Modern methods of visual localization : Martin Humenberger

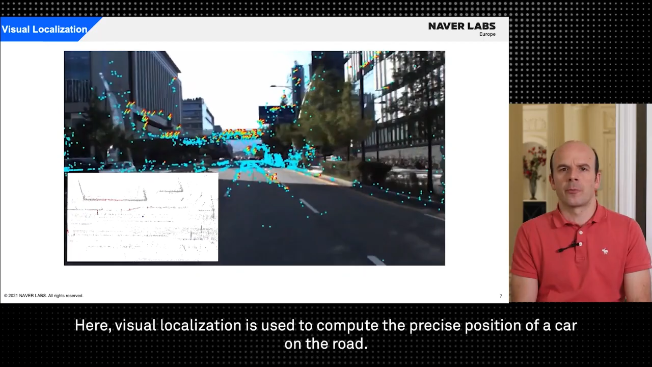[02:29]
The colored points show the distinctive areas that were used to compute the position.
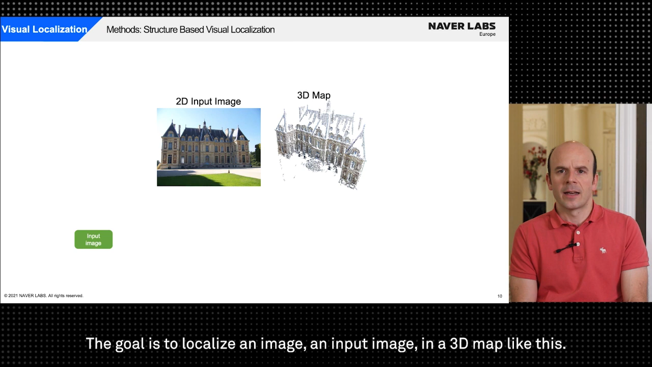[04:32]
This 3d map is a point cloud reconstruction of the